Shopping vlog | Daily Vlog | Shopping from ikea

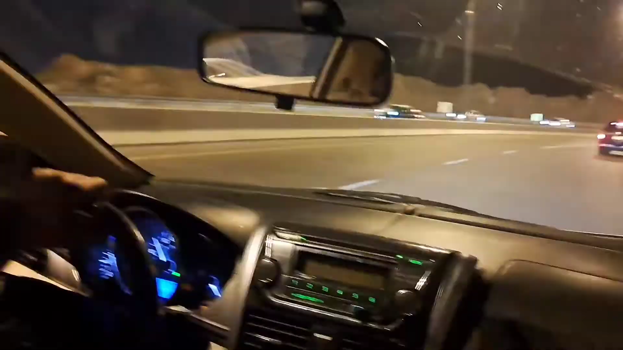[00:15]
ہے امرات ہائیڈ سے ایک ماؤنٹین کا نام ہے پہاڑ جو وہ امرات میں ہے
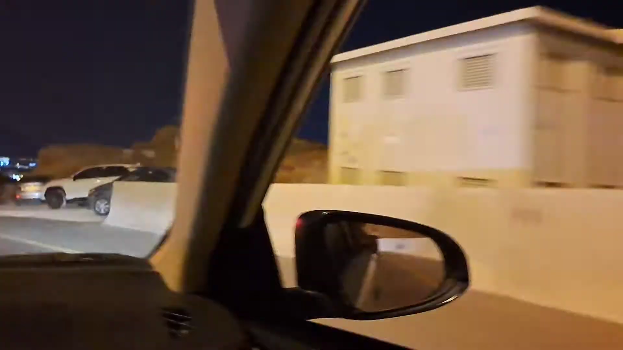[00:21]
بہت ہی شاندار قسم کا یہ راستہ ہے